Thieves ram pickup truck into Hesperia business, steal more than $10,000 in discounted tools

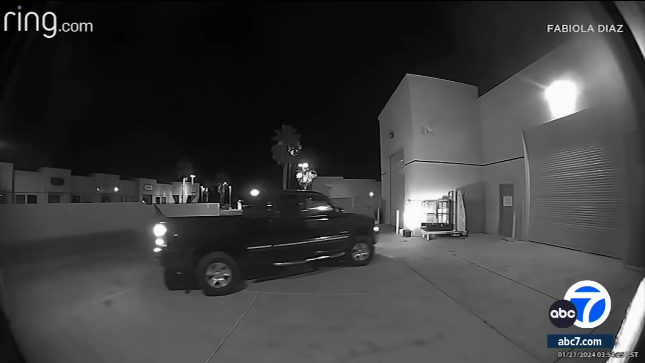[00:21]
Watch this surveillance video moments after crashing through the front gate of a discount tools business in Hesperia.
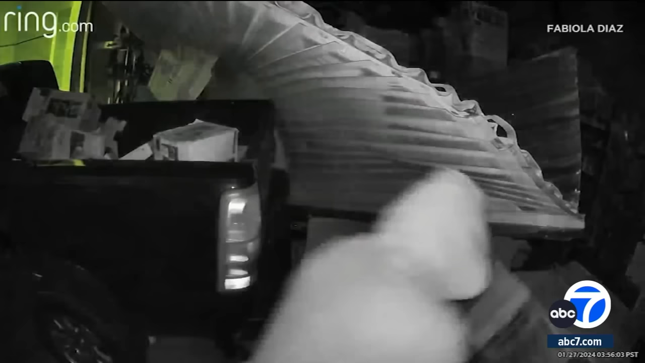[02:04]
All detectives could say about the suspect vehicle is that it's a dark colored Chevy Silverado.